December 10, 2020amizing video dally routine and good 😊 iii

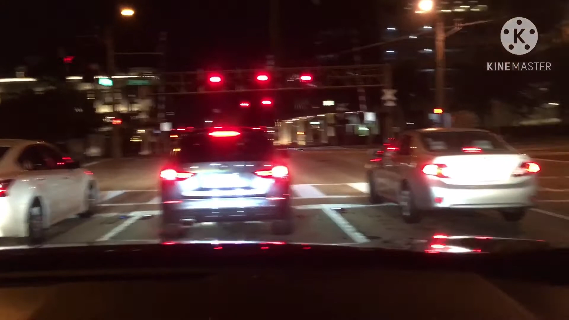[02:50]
पहले ऐसा नहीं था, ये 10-12 साल से हुआ है सारा ये। अच्छा। तो बिल्डिंगों में 2-3 साल लगे हैं ये बनने में। कन्वेंशन सेंटर बहुत बड़ा है, इधर 3-4 हज़ार बंदा बैठ सकता है। अच्छा। पीछे पार्किंग है बहुत बड़ी, शादियां भी यहाँ पे होती हैं। अच्छा। बहुत
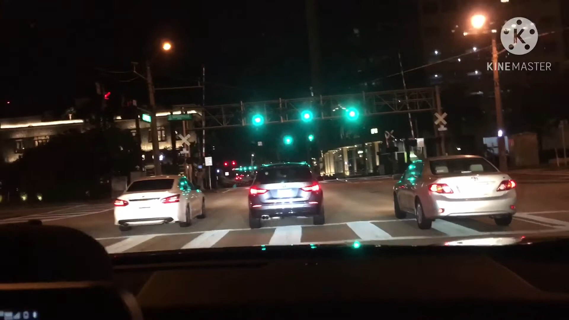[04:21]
तो बिल्डिंगों में 2-3 साल लगे हैं ये बनने में। कन्वेंशन सेंटर बहुत बड़ा है, इधर 3-4 हज़ार बंदा बैठ सकता है। अच्छा। पीछे पार्किंग है बहुत बड़ी, शादियां भी यहाँ पे होती हैं। अच्छा। बहुत